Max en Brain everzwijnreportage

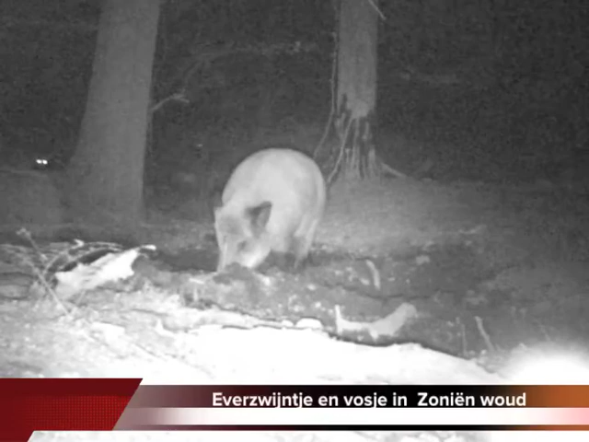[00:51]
Hier in Soigniewoud hebben wij beelden van 2 evenzwijnen samen. Wij denken ook niet dat hier meer dan 5, 6 evenzwijnen zullen zitten.